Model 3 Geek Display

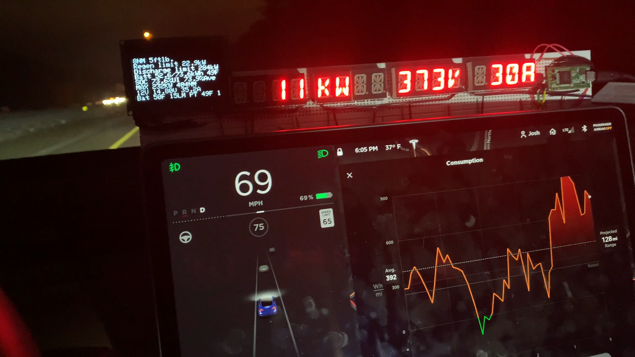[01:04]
And then I also have a small display on the left for a lot more information such as torque,